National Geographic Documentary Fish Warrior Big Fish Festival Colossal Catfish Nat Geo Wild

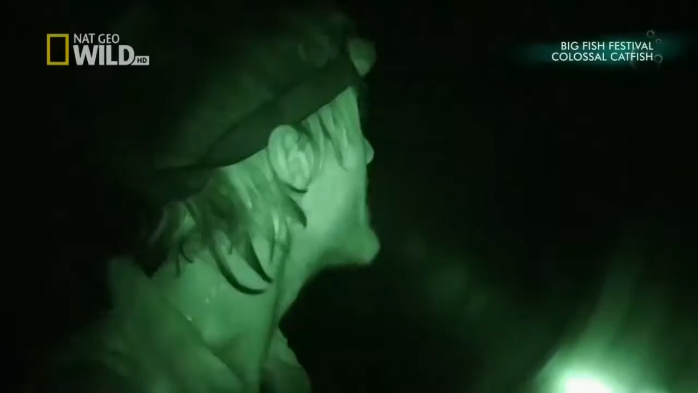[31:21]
Hours go by. The storm intensifies.
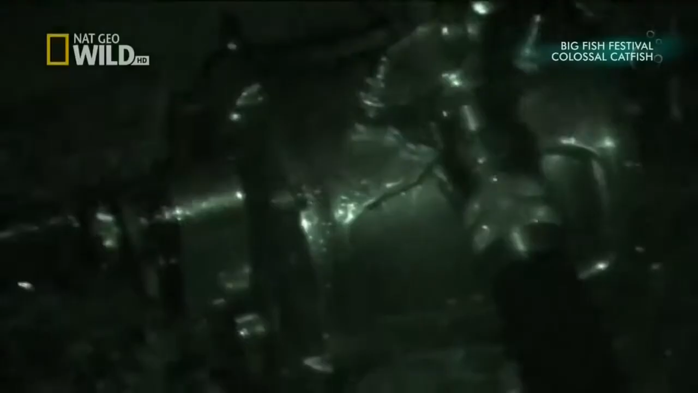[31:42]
The monotonous rhythm of pounding rain is suddenly broken.
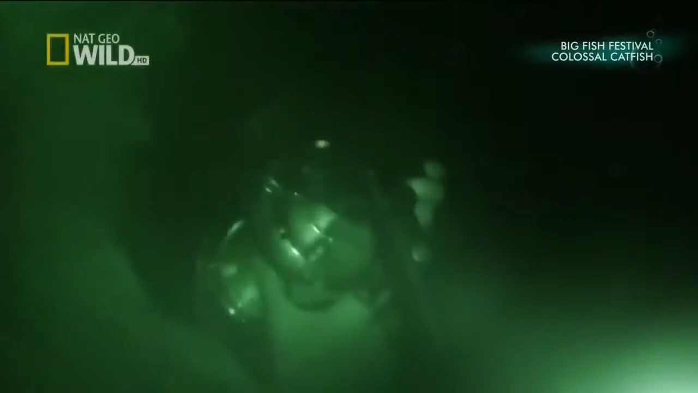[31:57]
So I tried to set the hook.
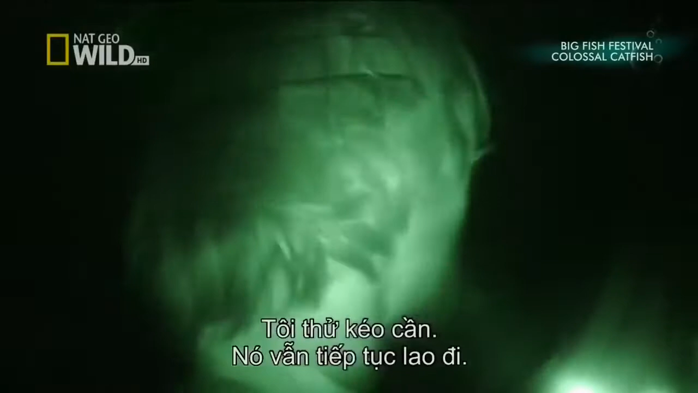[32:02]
It was still running, still running, still going, still going, still going.
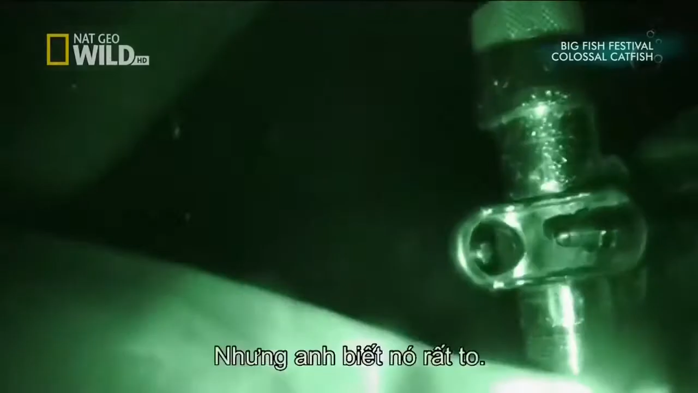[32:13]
But he knows it's something big.
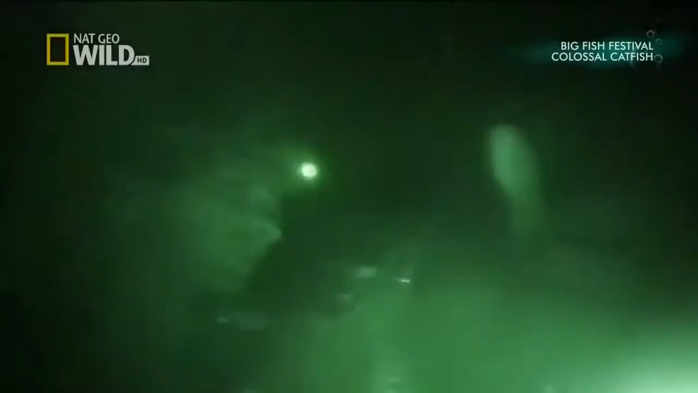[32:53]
Jakob is powerless to stop the run.
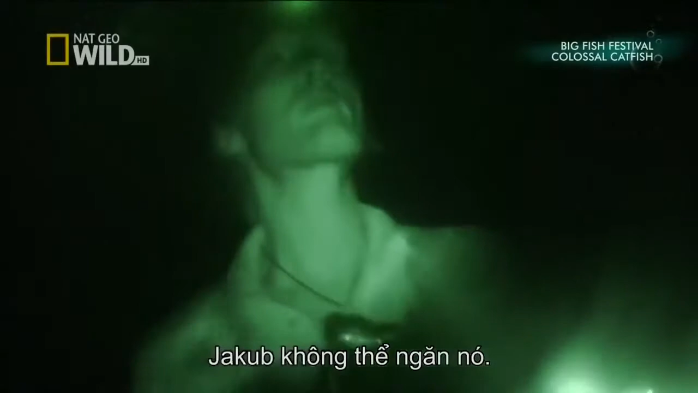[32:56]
Then,
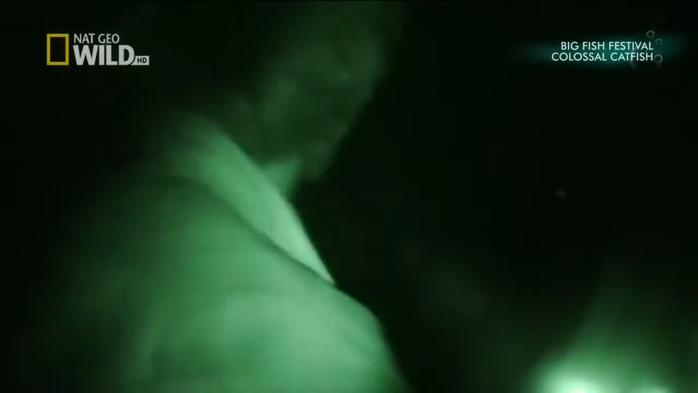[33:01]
his worst fear comes true. The catch is lost.